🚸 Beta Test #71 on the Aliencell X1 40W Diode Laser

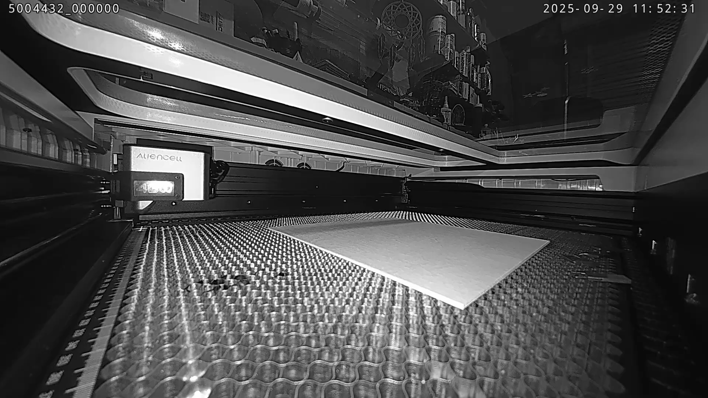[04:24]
unfortunately it's in black and white and there now we're going back to the focusing procedure when i hit the start button you'll see it focuses on that qr code then it comes back focuses on the wood and goes back over to the qr code one more time touches on that moves out to the machine lowers the focus and starts the job now if you have any problems with flashing lights now would be probably the time to stop the video because i forgot